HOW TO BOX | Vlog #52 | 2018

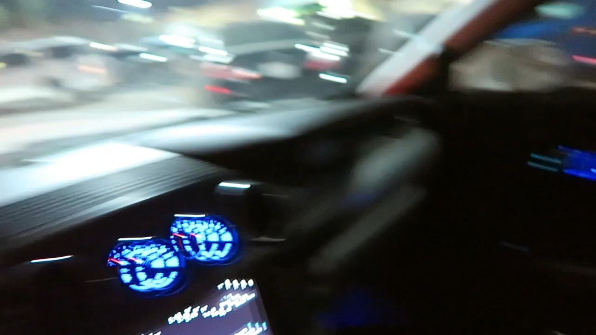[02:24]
You guys, look at all of these cars.
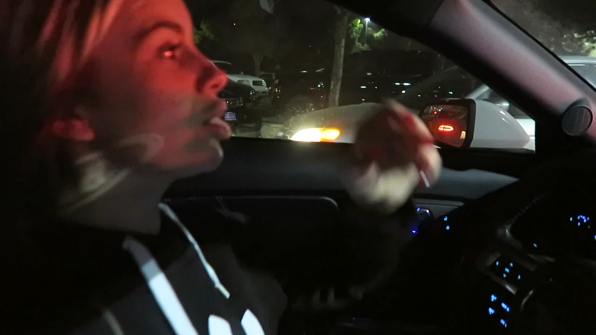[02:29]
Everyone's searching for a parking spot, and guess what, guys? I'm going to my secret location, which is by the Cheesecake Factory.
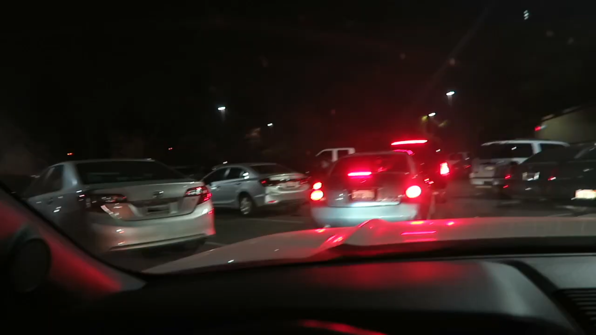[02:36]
After searching for an hour, we finally found a parking spot.